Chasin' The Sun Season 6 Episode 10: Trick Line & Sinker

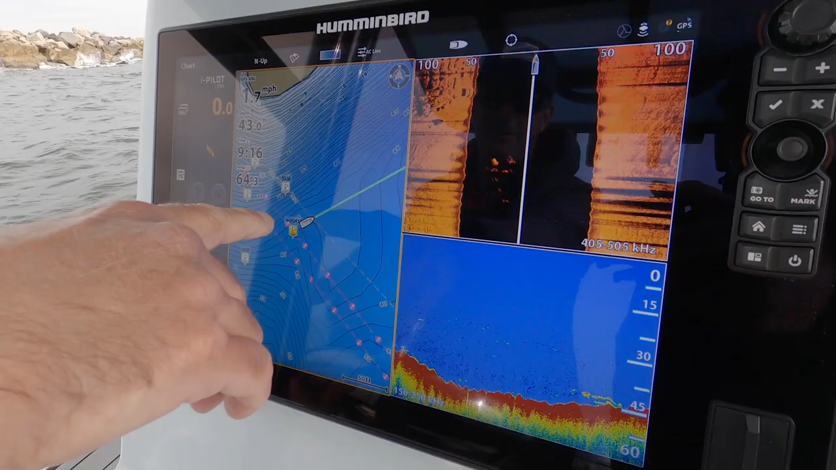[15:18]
And look, I don't think it's a coincidence that it happens to be in this little cup. Right behind that drop off.
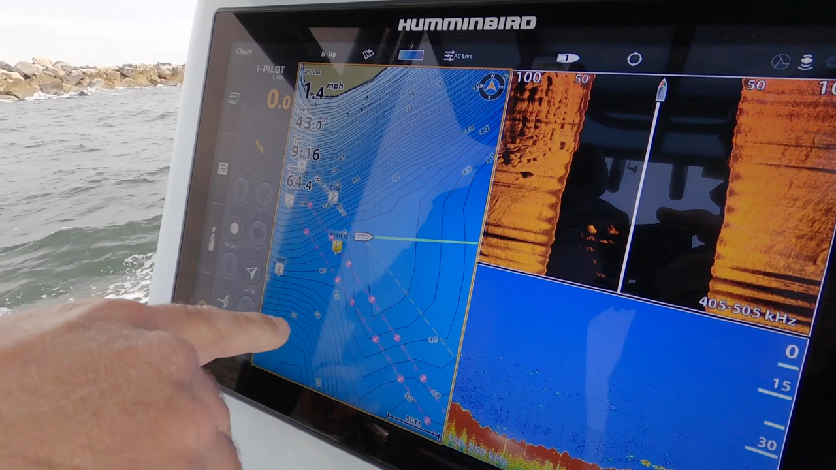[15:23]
On screen: speed 1.4 mph
Goes from 45 feet to 51 feet here. I mean, you look at how we dialed in exactly where that school of fish was. Okay? The first time I kind of lost them. So, I used the side imaging to re-find the school.